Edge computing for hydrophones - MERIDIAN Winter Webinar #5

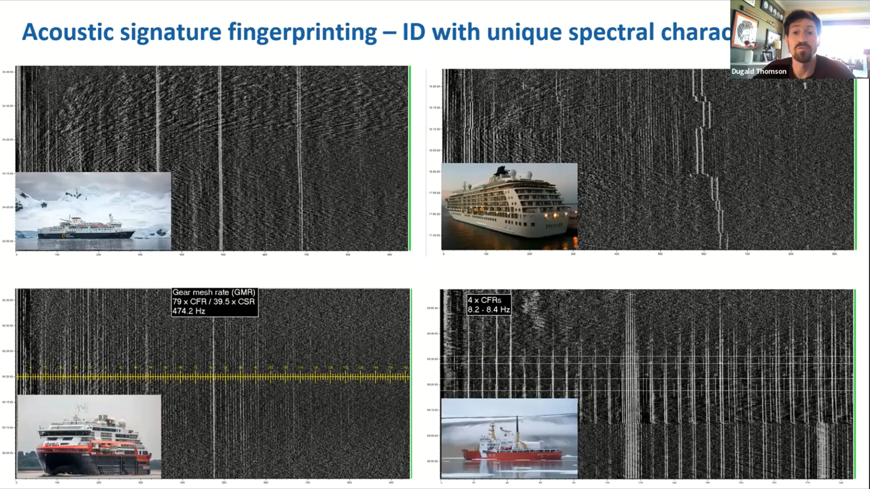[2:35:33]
four of those uh cpas this is the sort of thing you'd see um so on the left hand side the two contacts pretty straightforward not a whole lot changing there you can see uh you can see lots of vertical lines uh as well as a couple of sort of bigger more pronounced lines higher in the spectrum come back to those in a second but over on the right you see it's a little more complex and there's a bit of um what in signal processing they'd refer to as non-stationarity um so you recognize if you're familiar with dst that
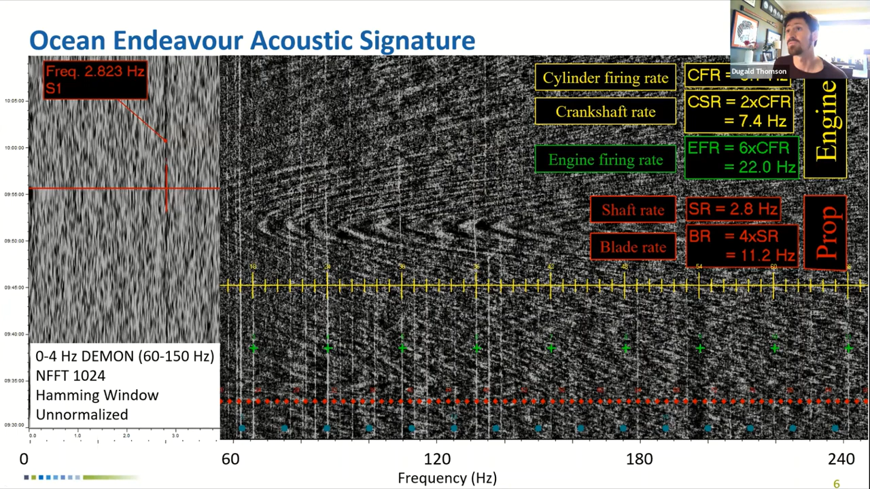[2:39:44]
four bladed uh propeller so i'm going to look at four times that shaft rate and i can go back into my main gram and sure enough there's your your
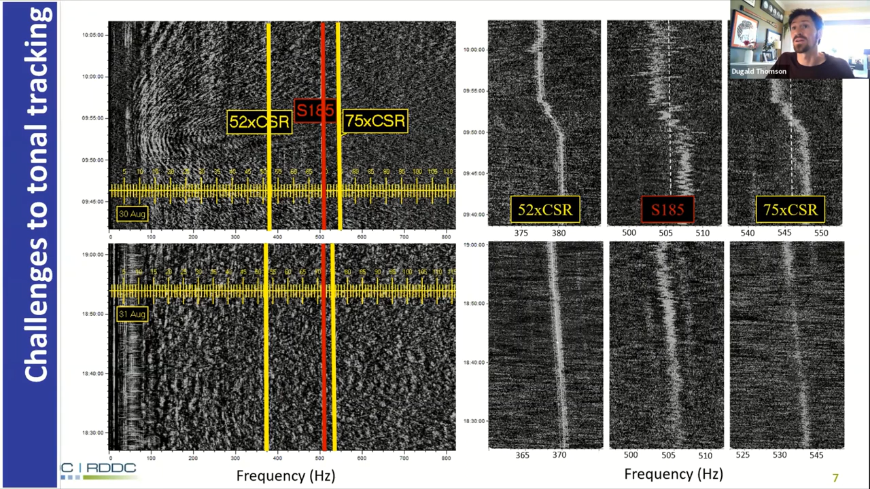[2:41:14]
that's more evidence of this non-stationarity right um and it also shows that these these lines aren't moving all together right it's not just a function of how fast the ship is moving um there's something else at play here uh and so what i suspect this is and and again zooming in on these three tonals and reprocessing them using um a vernier process that i'll describe in a second um you can see there's some uh characteristics of these uh as well it's quite interesting uh and what i see here is that is that for the two yellow boxes you know your engine related noise um these tend to be quite stable you know you do see the doppler shift definitely here where as the ship passes the buoy you've got you've got doppler shift i'm sure
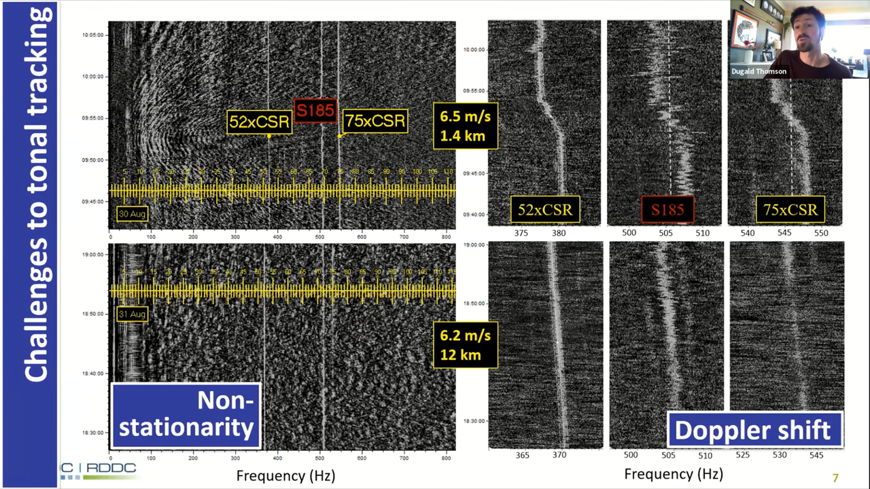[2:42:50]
how fast the ship is going uh as well as how far away it was uh and in the first case you see it was quite close range 1.4k and in the second case it was much further out 12 kilometers but they were doing roughly the same speed a little bit slower on the second day um and so i've written some code um just as a project that i'm working on to try